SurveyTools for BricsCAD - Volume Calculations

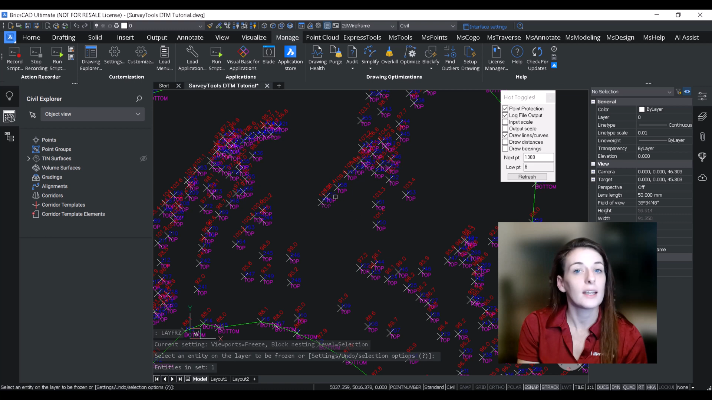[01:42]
So I went over the surface creation workflow for the first video of this series so I'm not going to go into super detail with this section but let's just go along here and create the two surfaces.
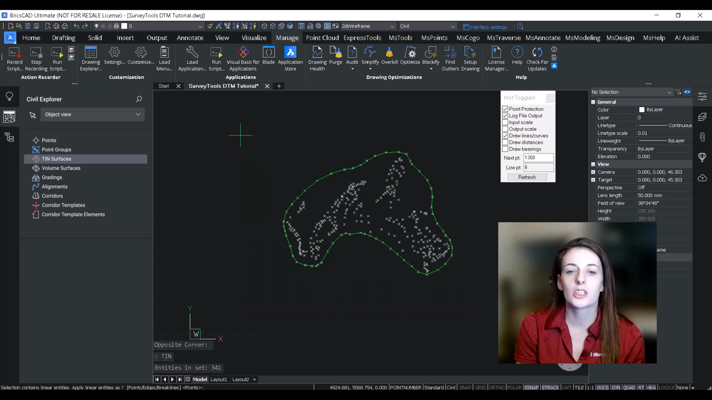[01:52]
It's surface one we're going to call that our top of pile.
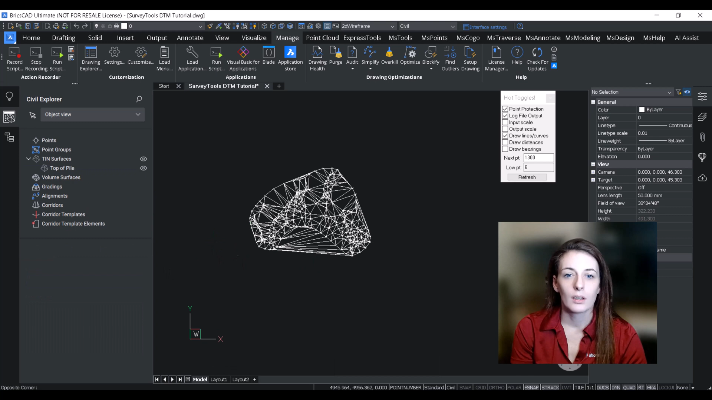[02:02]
We can see here that there's an erroneous point so we'll just remove that.
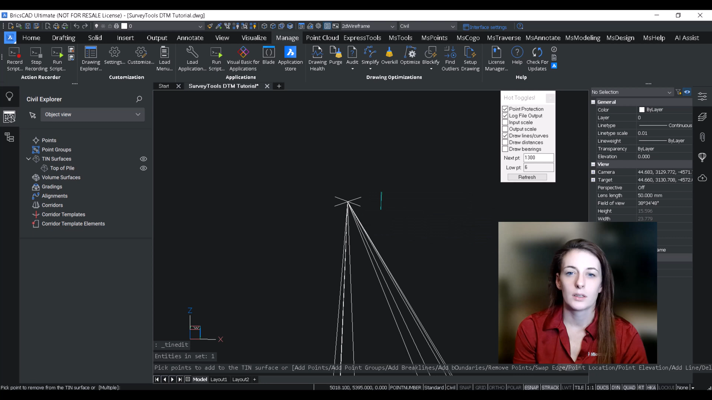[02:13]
And then if we use our 3D viewer to orbit around the surface
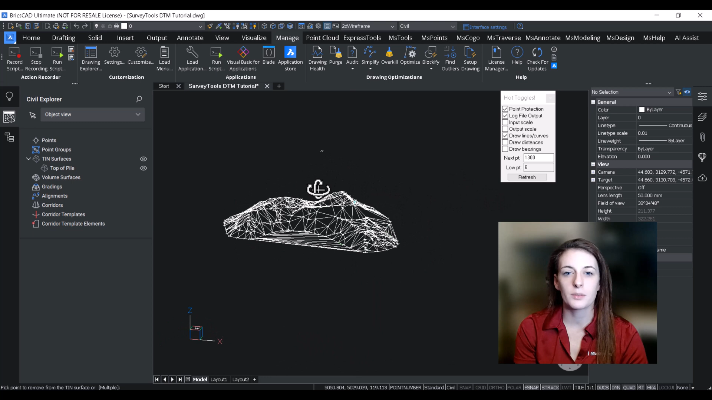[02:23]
we can just kind of have a quick look at it and make sure that it looks correct. And I'm going to change the color for the demonstration just so it's easier to distinguish between our two surfaces.
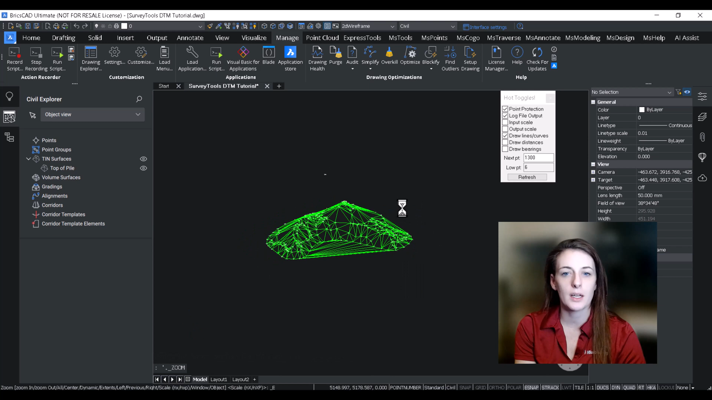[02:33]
So now I'm going to turn that surface off and now I'm going
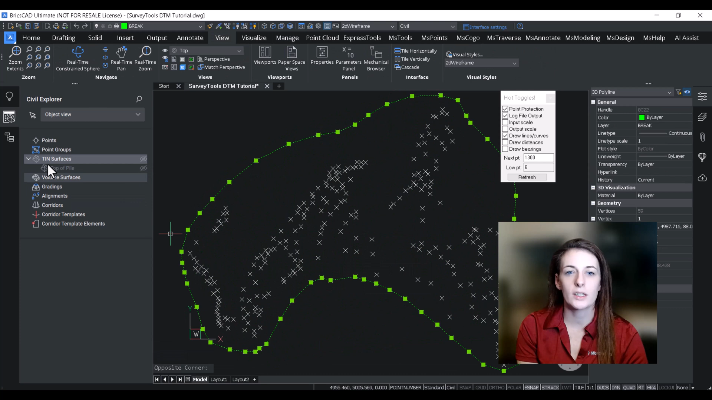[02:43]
to select this outer brake line and create our base surface or our original ground surface using that brake line.
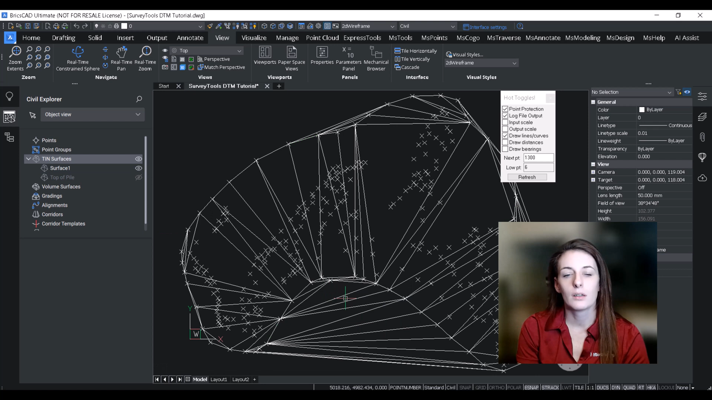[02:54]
And I'm going to change the color on that as well and have a quick look at that.
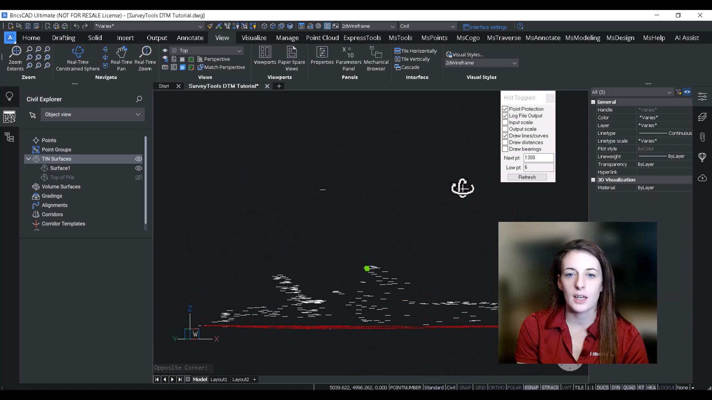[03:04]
So you can see here that all of the points with the elevation which was the top of our pile, all of those are not included in this surface. It's just the original ground which is just
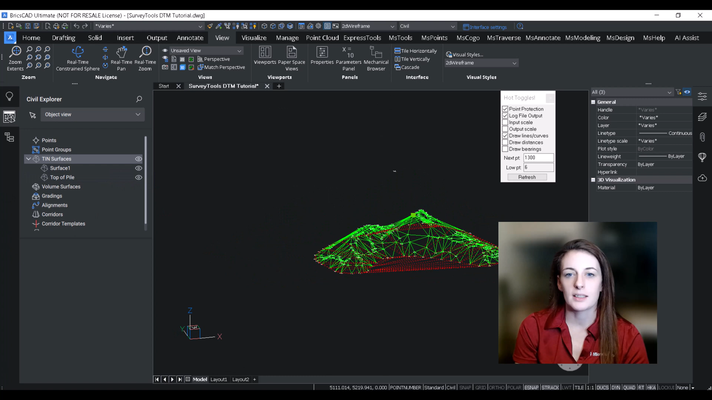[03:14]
basically the flat ground before we brought the material in. I'm just going to rename that surface.
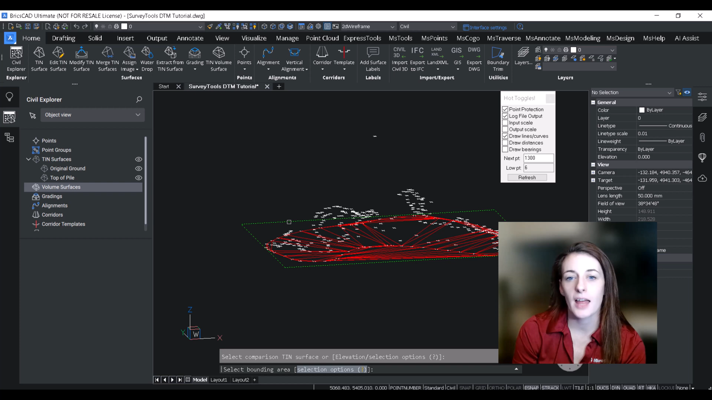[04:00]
I will specify the original ground as a starting point and then when prompted for the comparison surface I will click on our top of pile tin surface. Now if you look down below you will notice that the software has generated a volume surface that shows the cut and fill amounts above or below zero.
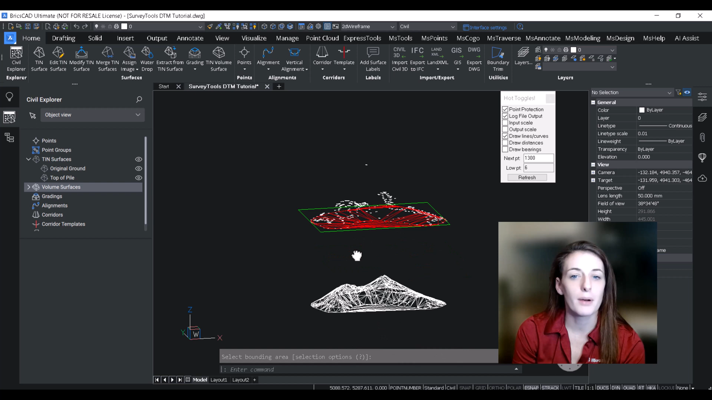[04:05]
So in the case of a stockpile we will see only fills whereas if it
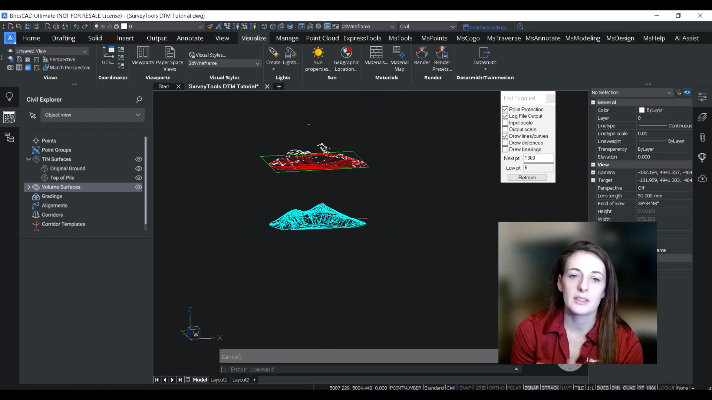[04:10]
was an excavation we would have a quantity of material that had been cut. So if you had accidentally mixed up the basic comparison surfaces when you were inputting
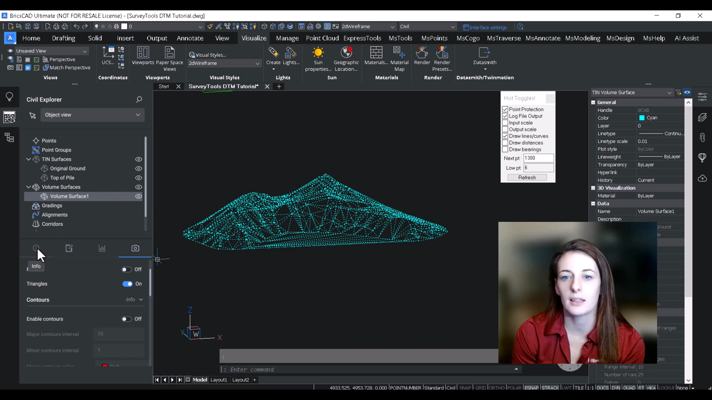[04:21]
in the command line you'd be able to quickly tell at this stage just delete it and then recreate the volumetric tin.